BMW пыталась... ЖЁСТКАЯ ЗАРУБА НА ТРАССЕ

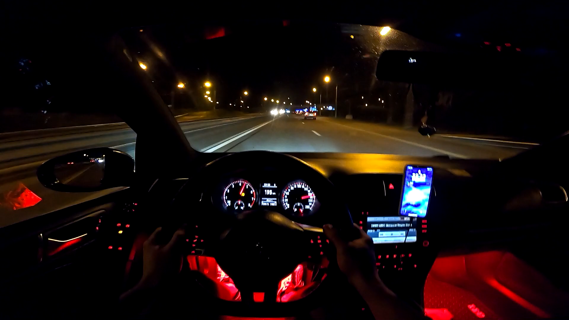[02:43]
Света, вы все правы, свет относительно нормальный, как видно глазами, на камере вообще ни хрена его не видно, это причем противотуманки, вот так сделать вообще на камере будет темень. В общем, кто занимается BLED лампами в Краснодаре, пишите,
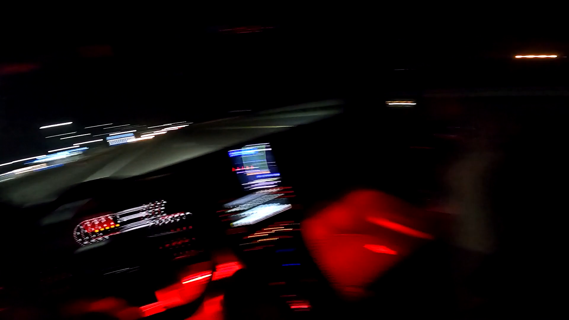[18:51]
Кто знает, что это за монастырь, напишите в комментариях. Я часто проезжал, просто посмотреть на него, потому что выглядит очень круто. Стекло, теперь ветер слабее задувает, и то только когда сильный ветер на трассе. Раньше после 200 уже задувало.
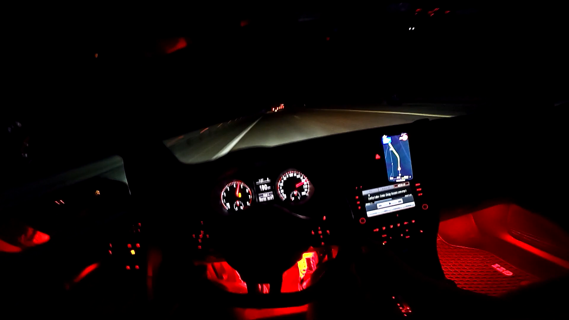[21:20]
Очень долго просто катятся в полосе, этот сам уйдет. Этот молодец, молодец, молодец, спасибо. Вот так даже сделал. На самом деле ночью, когда едешь и кто-то кто-то быстро едет сзади, это прекрасно видно в заднее зеркало периферическим зрением. Не обязательно смотреть даже в зеркало. Если ты не совсем, блин, дилетант,